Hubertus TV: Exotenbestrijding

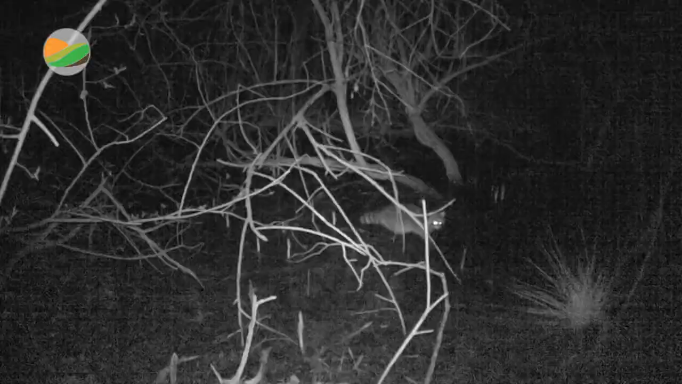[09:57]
Ze gaan ze ook zien op de wildcamera's. Want de jagers hebben heel wat wildcamera's staan in het veld. Dus zij hebben die waarnemingen.